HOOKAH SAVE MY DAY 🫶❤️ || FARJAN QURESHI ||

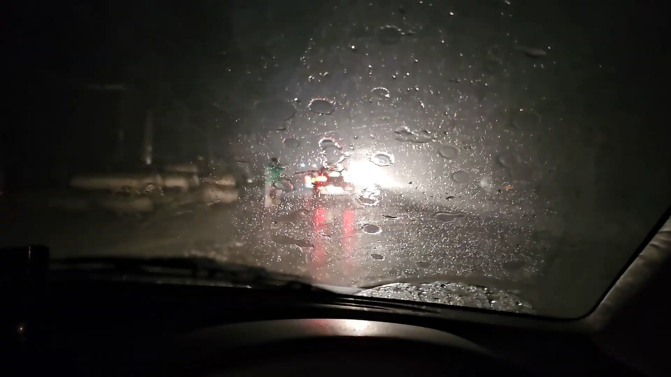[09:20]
और यहाँ तो इतनी तेज बारिश होगी कि हिसाब किताब ही ना है। देखो वैसे दिख ही नहीं रहा कुछ, देख लो भाई ये अल्लाह की कुदरत है। चलो मोमेंट है भाई, मोमेंट है
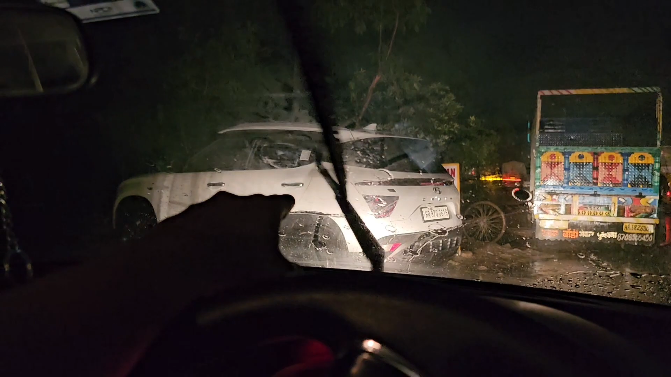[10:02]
मैंने आज ही ये गाड़ी दिलवाई थी अपने एकदम बेहतरीन तरीके से और आज ही बारिश आ गई।